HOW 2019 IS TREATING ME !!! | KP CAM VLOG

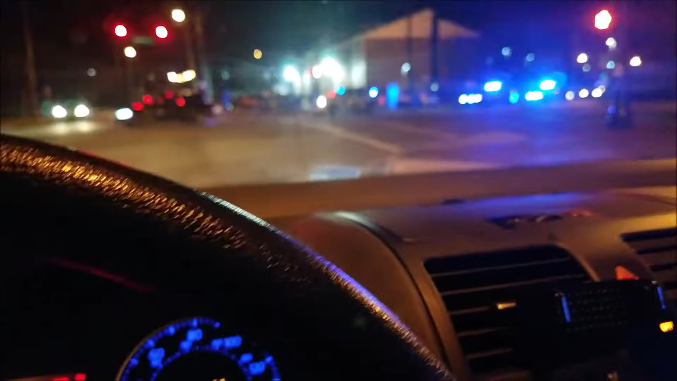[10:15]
I don't even know if I can see this, but somebody literally drove into this gate right here. Like, literally into the gate.